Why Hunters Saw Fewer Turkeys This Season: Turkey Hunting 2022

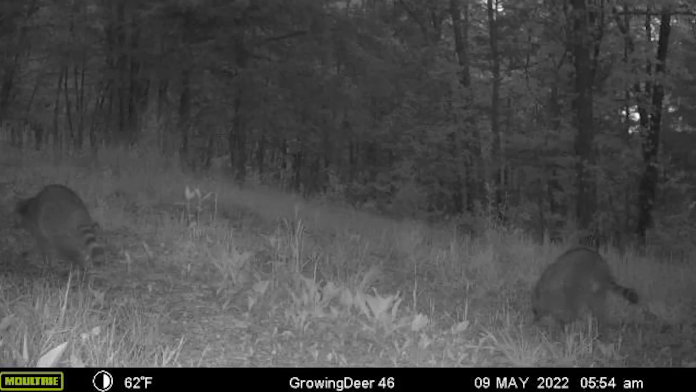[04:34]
even though I removed 100 plus, I think it was about 115 raccoons, opossums,
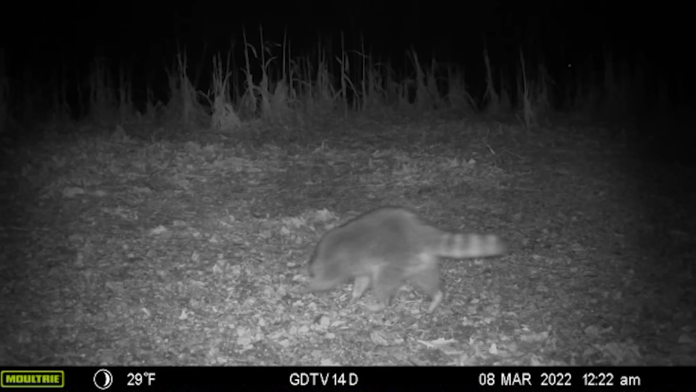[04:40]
skunks from the Proving Grounds, you know, last November through January, there's plenty of coons running the roads right now. And if we could have been trapping during the last month, I could have reduced that number. And there's no doubt in my mind that more hens would have raised a successful clutch of turkeys.